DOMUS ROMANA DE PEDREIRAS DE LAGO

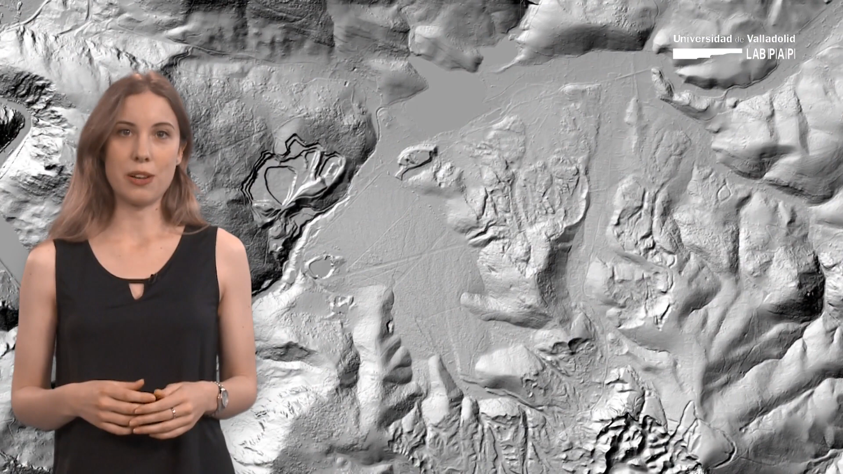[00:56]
El conjunto arqueológico se ubica al borde del lago de Carucedo, formado por la acumulación del agua utilizada por los romanos para la explotación minera.